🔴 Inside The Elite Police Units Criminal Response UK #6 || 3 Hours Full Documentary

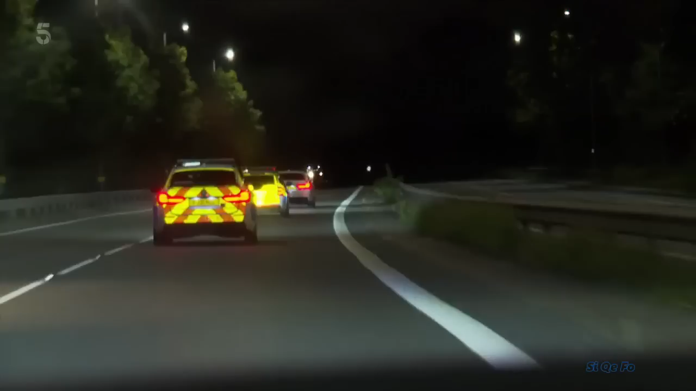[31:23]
The plan, to perform a TPAC. The driver randomly slows, and they spot their window.
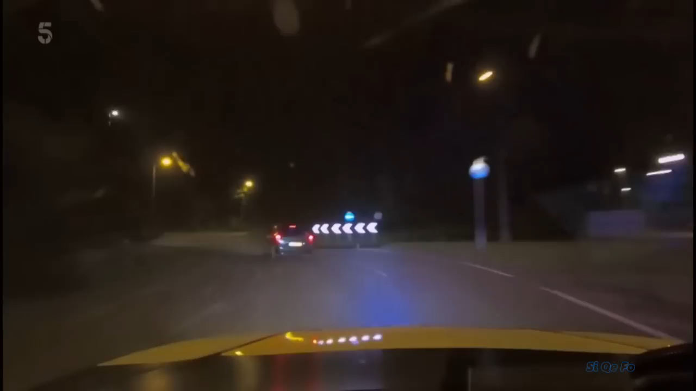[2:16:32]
At the roundabout, not one. Taking the second. There's two men in the motor, and they're looking for a clean stretch of tarmac.
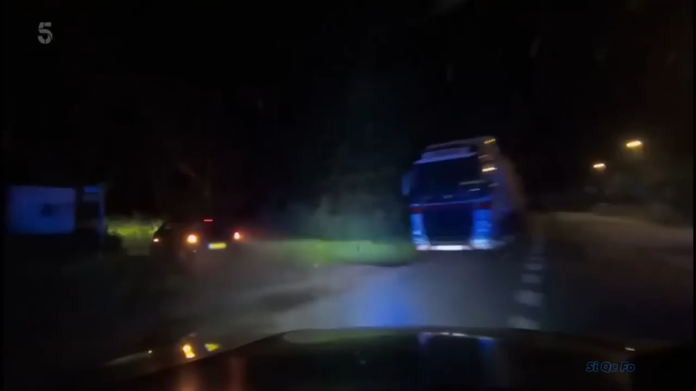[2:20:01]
Left on a dirt track. But after leading Jim and Lewis on a reckless high-speed run up a bridle path,
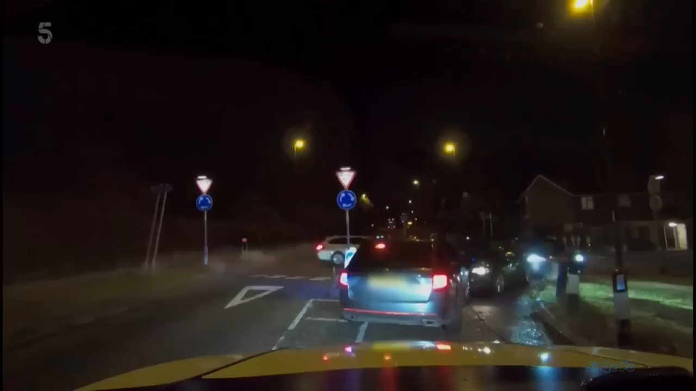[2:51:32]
Coops is having none of it. The suspect's been boxed in on all sides.